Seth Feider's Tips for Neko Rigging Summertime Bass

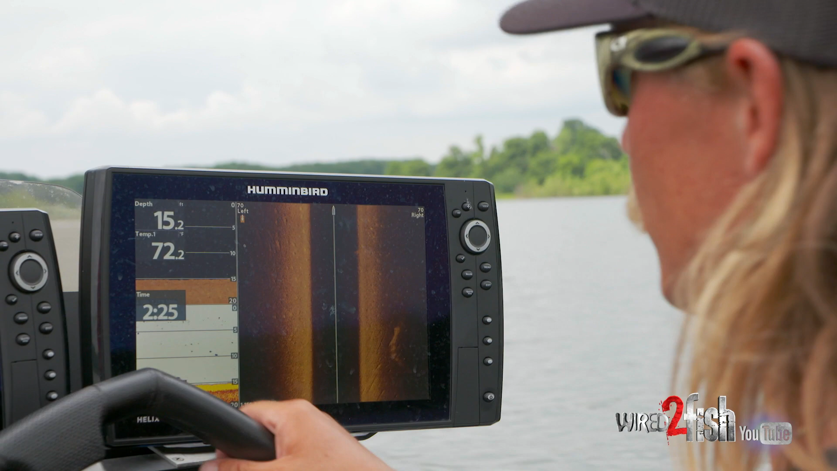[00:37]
Yeah it's out here scanning. We got a little point coming off shore looking for some hard bottom. You can see we just came off a big grass flat.
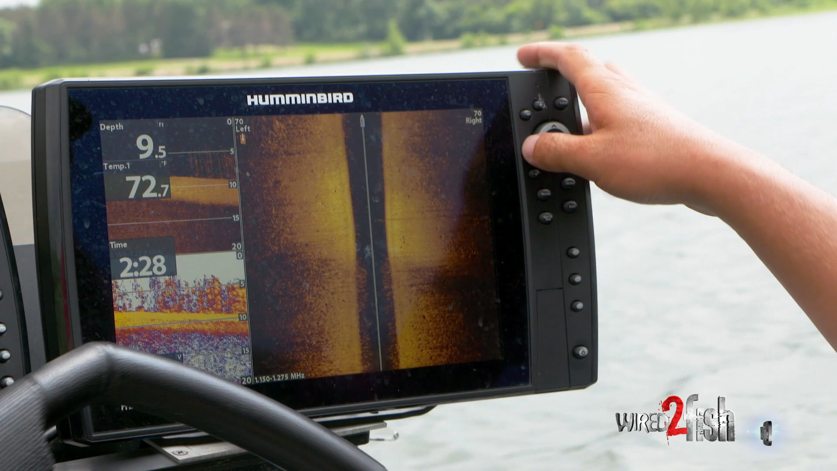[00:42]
On screen: depth 9.5 ft, water 72.7°F
We got a hard bottom area here within the grass.
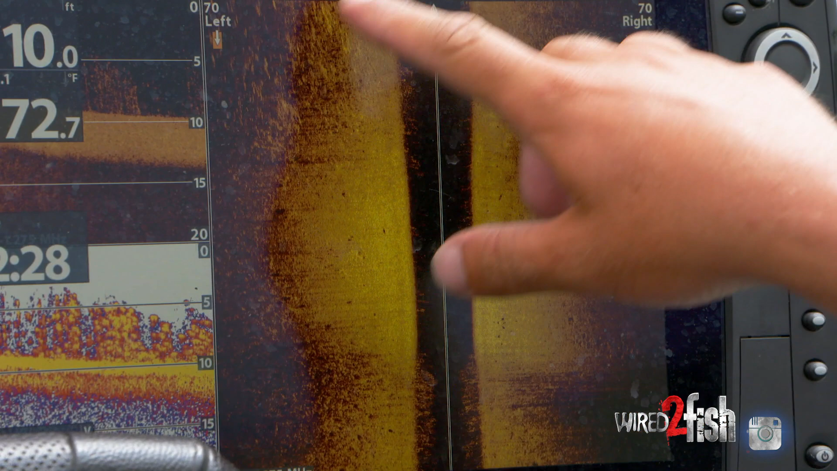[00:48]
You can see this is all grass all the way around here with a nice hard bottom turn right there.
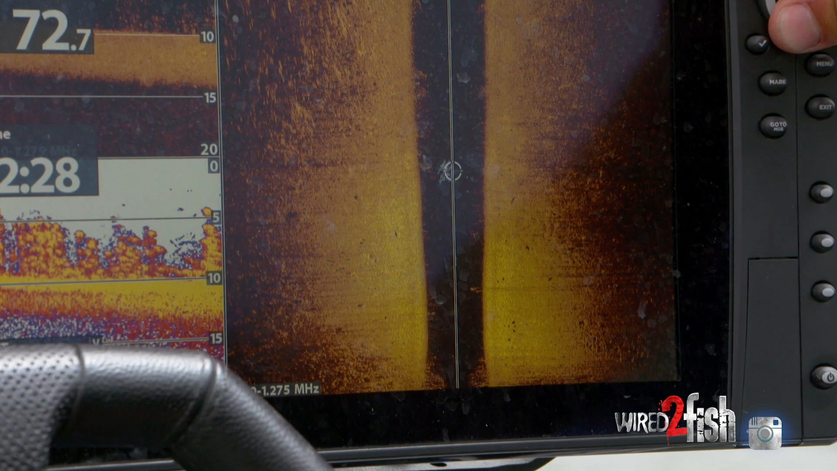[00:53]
I can almost promise you we're gonna catch some fish right here.
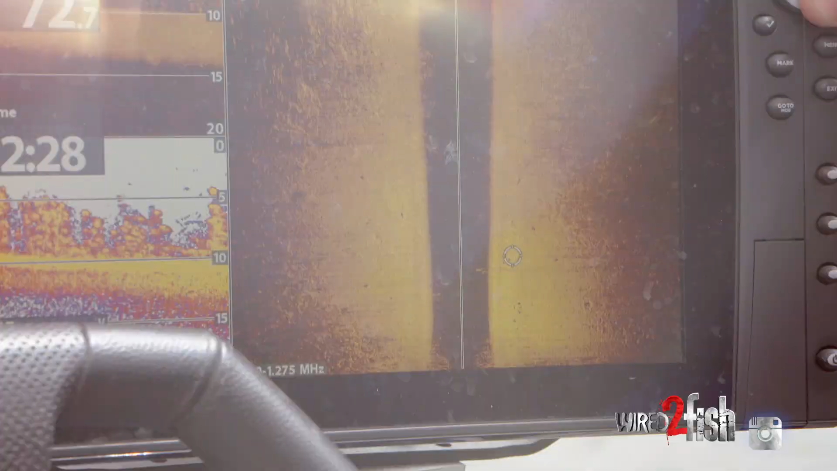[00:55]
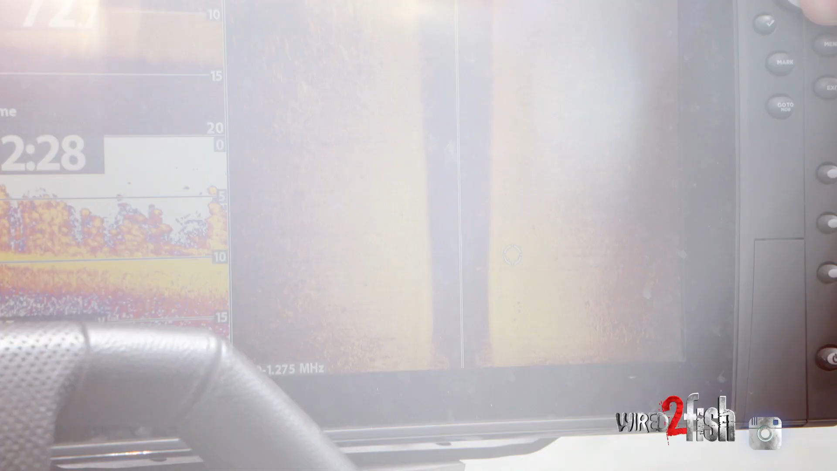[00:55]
I'm gonna lay a few waypoints on it just to get it all mapped out.
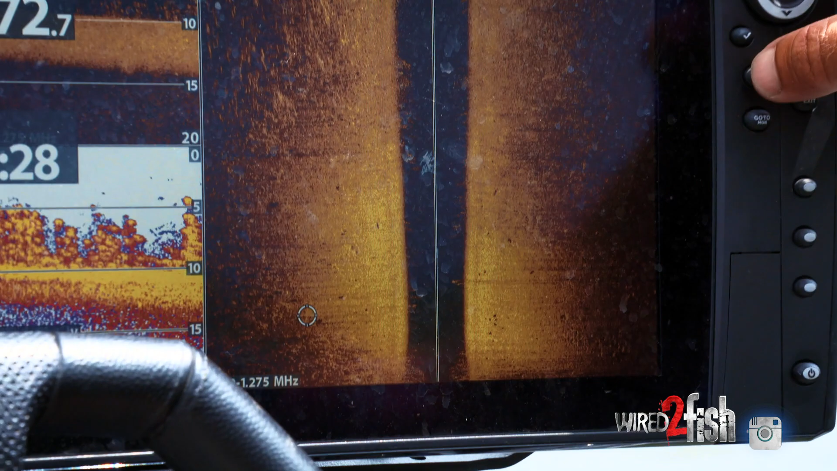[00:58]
We got grass on all sides of it. So I'm gonna come in here basically mark the corners.
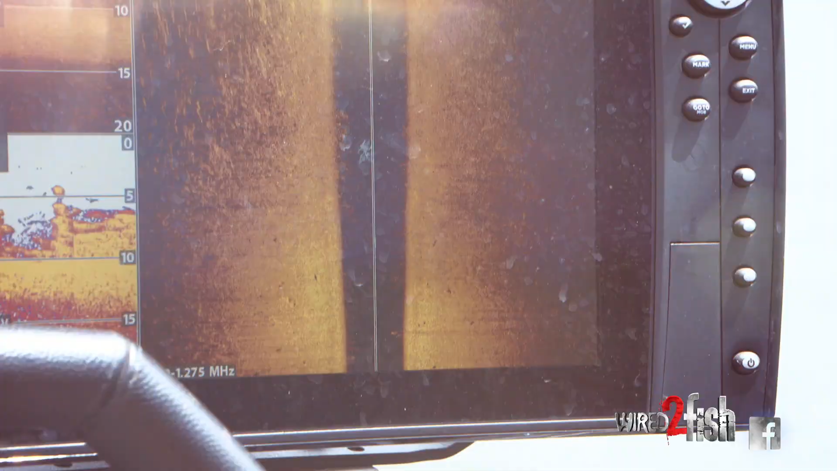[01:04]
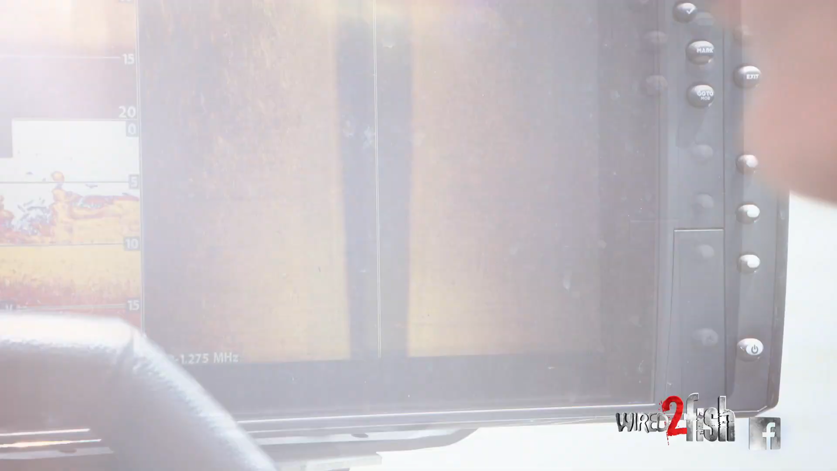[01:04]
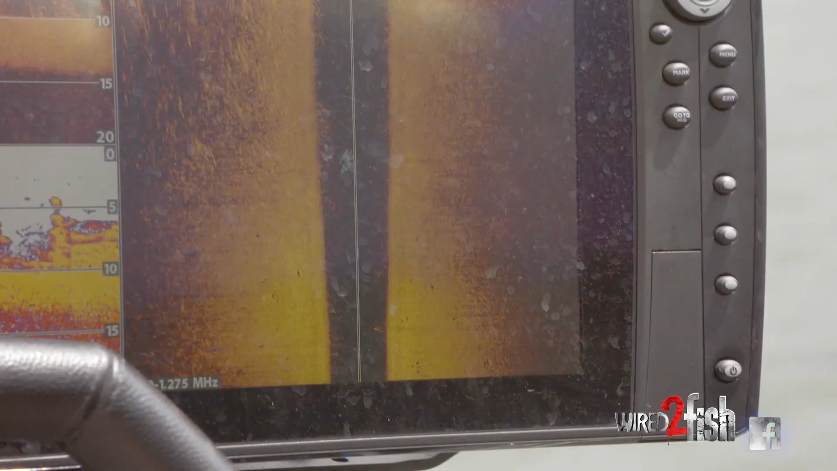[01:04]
That's about as good as it gets in the north country. Anytime you're fishing up north in the summer anywhere hard bottom and grass edges meet that's always that's as good as it gets.
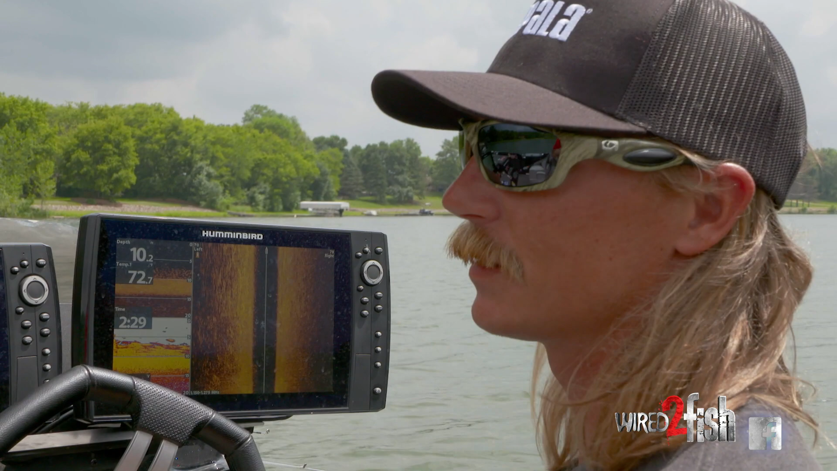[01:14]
That's what you're looking for. If you have the deep weed edge that butts up to some rock or some form of hard bottom that's uh I mean that's the juice up north and you can see on my
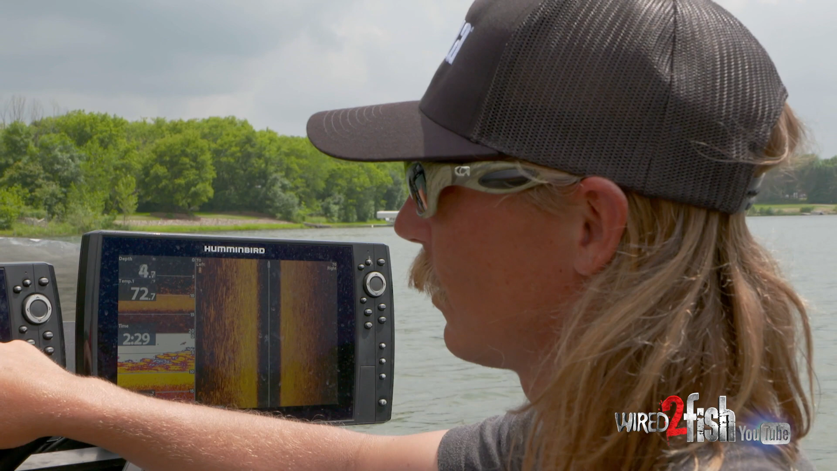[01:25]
graph now I got it's a fairly big area around a little lake so we don't have a map.